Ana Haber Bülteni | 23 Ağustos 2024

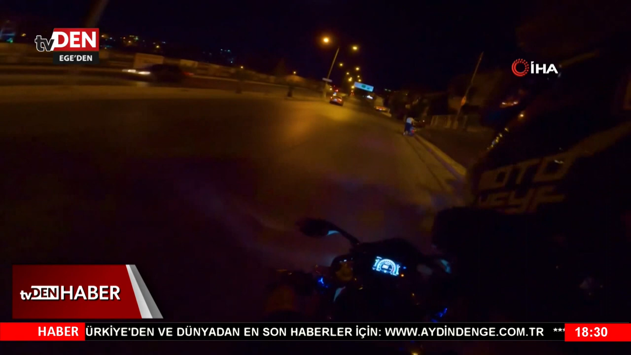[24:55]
Sen et lan. İzmir'in Karabağlar ilçesinde motosikletiyle turlayan bir vatandaş yol kenarında şüpheli bir kişinin motosikleti düz kontak yaparak çalıştırmaya çalıştığını fark etti.